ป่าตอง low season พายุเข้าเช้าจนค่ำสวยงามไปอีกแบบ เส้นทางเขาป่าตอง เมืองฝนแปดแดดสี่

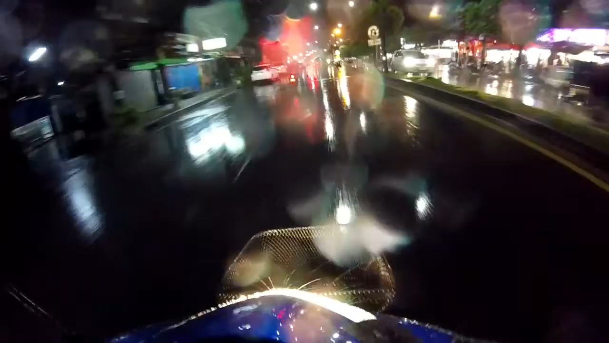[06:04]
ูเก็ตธรรมดาครับผมตกตั้งแต่เช้านี่คือ2ทุ่มแล้วยังตกอยู่นะ
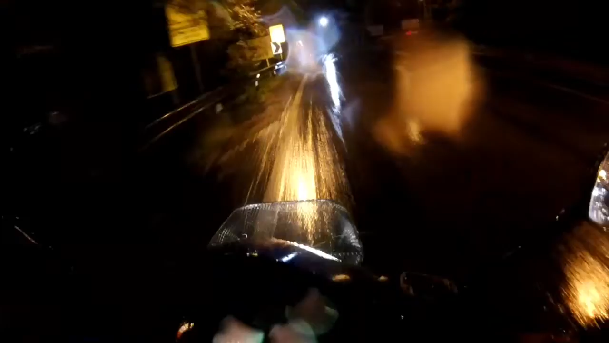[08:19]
โอ้เส้นทางเขาป่าตองตกไม่เยอะครับว่าโอเคเลยแต่ว่าเส้นทางของป่าตองเนี่ย
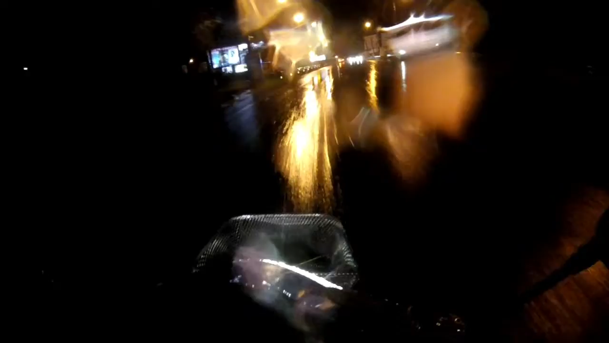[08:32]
ช่วงฝนตกนี่ห้ามขับเร็วเด็ดขาดนะครับผมแล้วก็เวลาขึ้นเข
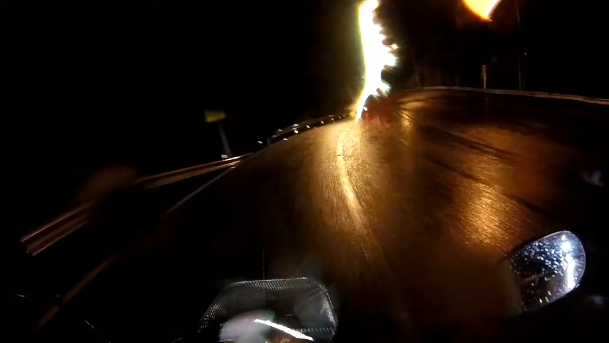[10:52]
ทาง2ทุ่มบนเขาป่าตองก็เลยไม่มีรถติดจะเป็นช่วงปกตินี่โอ้โ
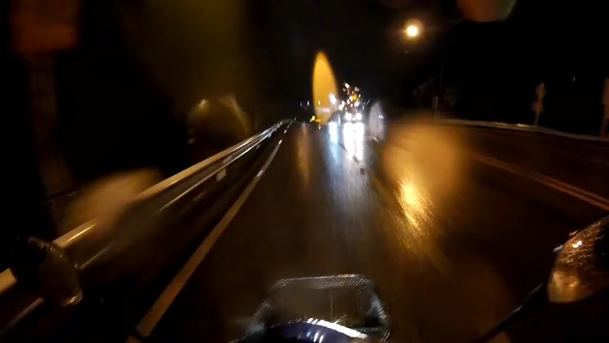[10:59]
หไอ้ฝั่งขาออกเนี่ยฝั่งตรงข้ามเนี่ยรถเพียบครับรถเนื้อแน่นนะนี่แหละครับสภาพถนนป่าตองครับผม